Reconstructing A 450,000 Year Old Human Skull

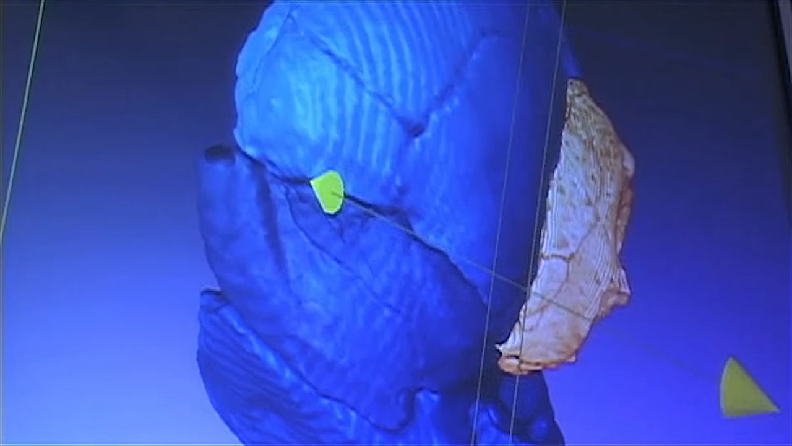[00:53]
We try to correct as much as we can manually by rotating parts that don't fit together and making them fit again or using symmetry to mirror missing parts from one side to the other.
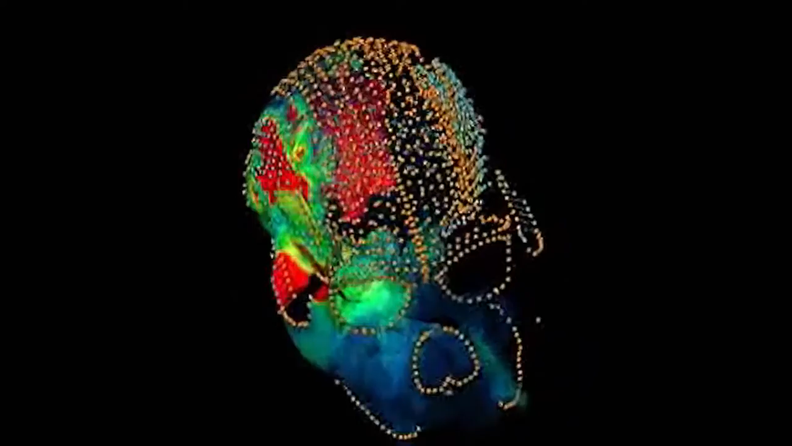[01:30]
We measure hundreds of points on complete skulls of the same species, fossil species for example.